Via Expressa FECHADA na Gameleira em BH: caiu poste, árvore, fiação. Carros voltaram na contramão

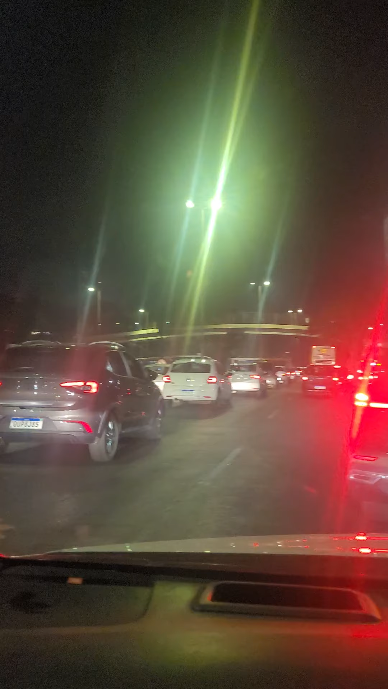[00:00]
Tem alguma coisa estranha aqui na Via Expressa, aqui na Meleira. Tá fechada a avenida ali, ó. Ah, caiu um poste ali, gente. Jesus Amado, o que aconteceu ali?
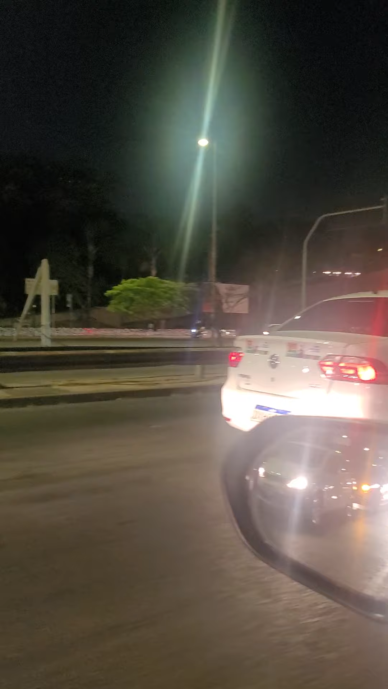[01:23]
Cê é doido, camarada. O camarada ia puxando o carro com fiação e tudo ali.